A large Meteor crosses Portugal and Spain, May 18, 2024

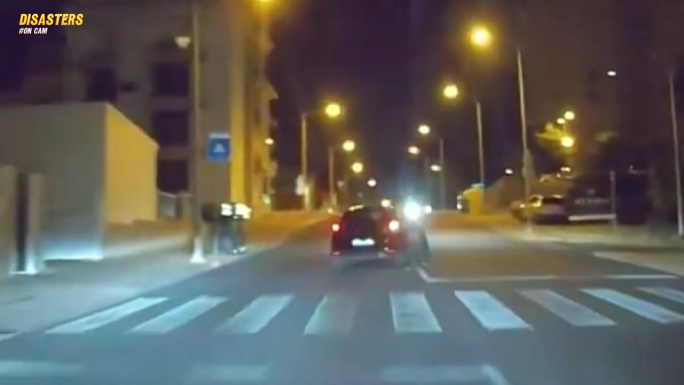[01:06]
showing the meteor crossing the sky at high speed and leaving a luminous trail.